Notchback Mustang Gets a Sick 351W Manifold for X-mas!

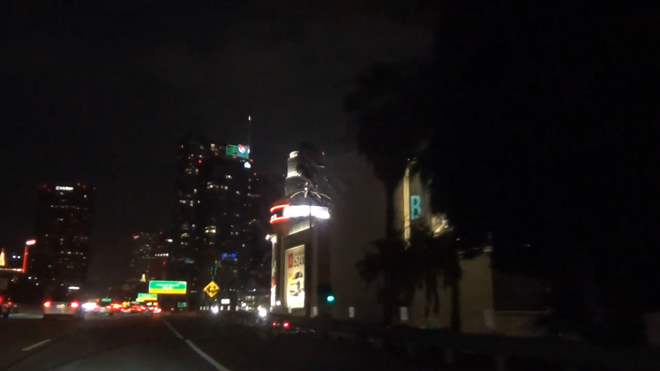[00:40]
all right fellas this is downtown Los Angeles right here all the buildings that you see looks beautiful at night